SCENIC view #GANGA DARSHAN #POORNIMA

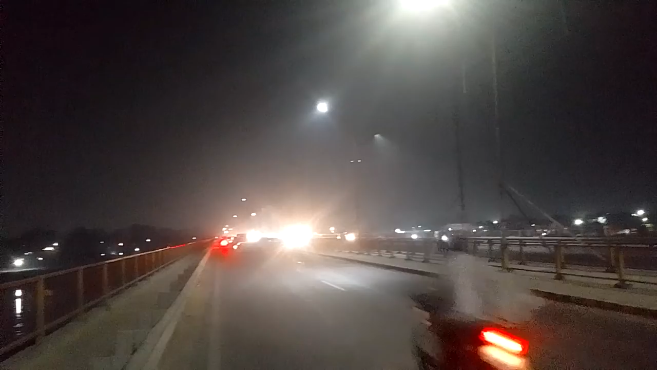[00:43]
और ये जो सहर की तरफ जा रही है जोसी से